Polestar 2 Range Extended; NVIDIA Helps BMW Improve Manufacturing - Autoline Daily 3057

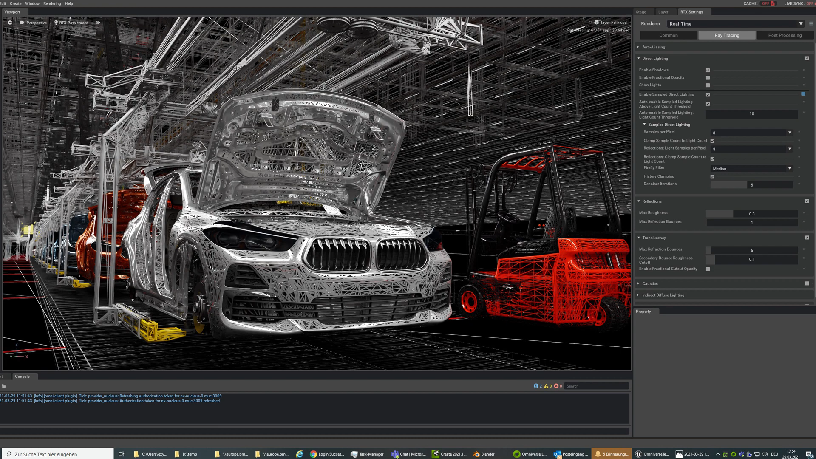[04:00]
which is a virtual factory planning tool that increases the precision, speed, and efficiency of the planning process.